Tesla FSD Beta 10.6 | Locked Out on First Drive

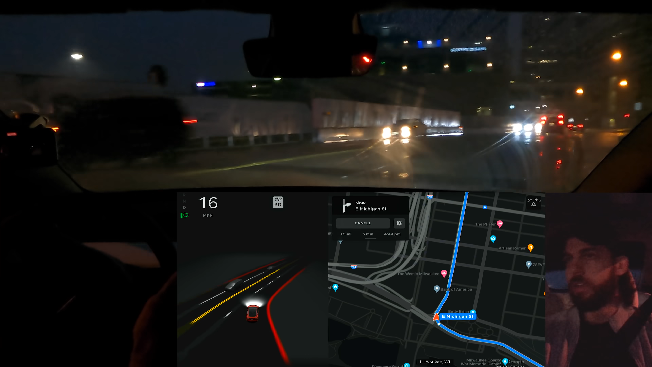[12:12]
And my guess is it's just the lack of visibility with the roads being slick. So I'll read, uh, auto steer temporarily unavailable. Uh, if you're kicking me out, I'll be very sad here, Tesla. Obviously I've been paying attention. Um, okay, so I'm not seeing any option to re-engage yet.